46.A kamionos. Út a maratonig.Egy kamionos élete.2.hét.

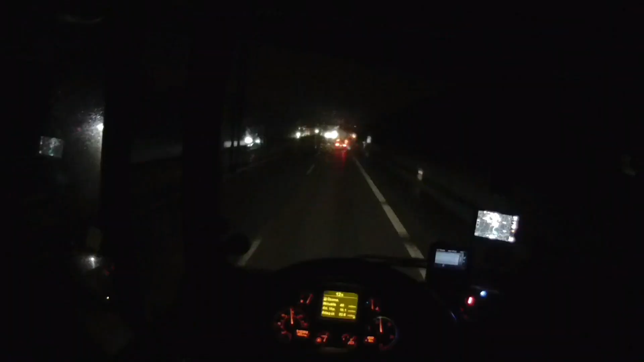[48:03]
Elérkeztem ide a benzinkúthoz. Nagyon ritka egyébként, hogy én benzinkúton alszok, bár most emberi idő van még, tehát este 6 óra. Mindjárt megnézzük, hogy mennyire van hely, mert így azért hétközben annyira ez nem probléma nekem, hogy be kell jönni. Hát a hétvégét az biztos. Na ugye itt nekem a zártsága, a bezártsága van a problémám, de most így hétközben mindegy a dolog. Estén már nem szeretek bejönni.
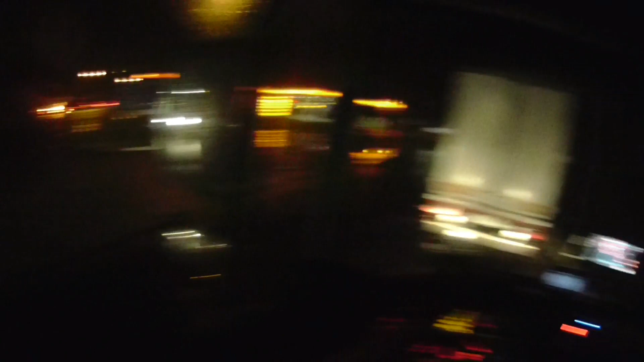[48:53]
De szerintem én teljesen jó vagyok. Úgy állok be, hogy szerintem ennyire. Mert az a baj, itt este be fogják állni, és hogyha nem, nagyon rámegyek, nem fogom tudni kihúzni,
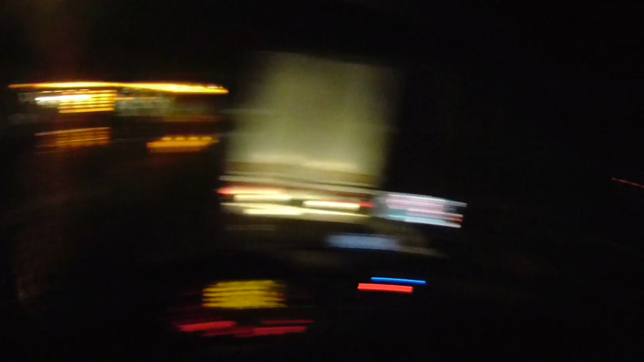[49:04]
mögém is beállnak nullára, és akkor abból balhé van. Itt mindenhol lesznek kamionok, de majd ezt megmutatom nektek holnap, jó? Úgyhogy egyenlőre ez a dolog én szerintem itt maradt, úgyhogy kezdek bele a főzésbe, lássuk miből élünk.